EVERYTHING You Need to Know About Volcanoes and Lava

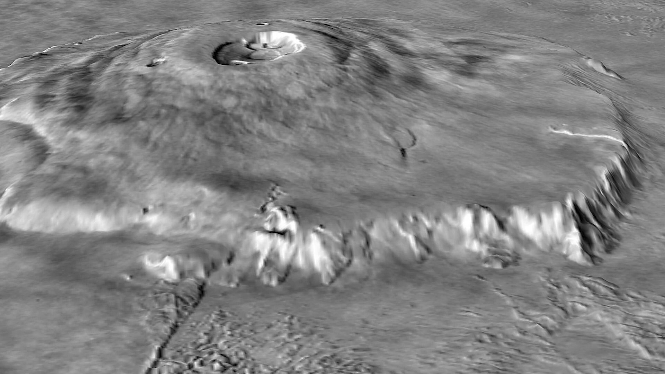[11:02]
Olympus Mons measures 16.7 miles tall and 341.7 miles across.